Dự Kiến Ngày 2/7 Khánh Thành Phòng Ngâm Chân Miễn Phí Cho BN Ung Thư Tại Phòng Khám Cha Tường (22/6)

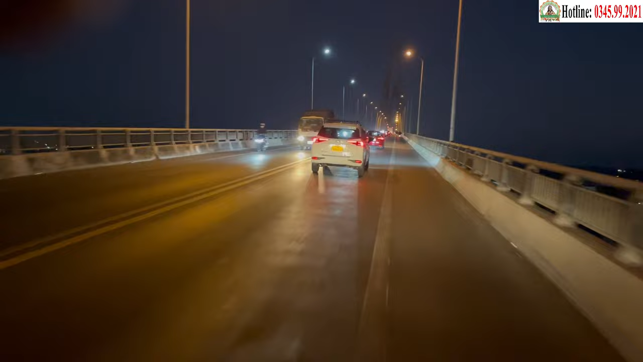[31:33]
xe khách rẻ giàu quốc lộ 60 Đi đến cầu Rạch Miểu Địa phận Giáp Ranh của tỉnh Tiền Giang và Bến Tre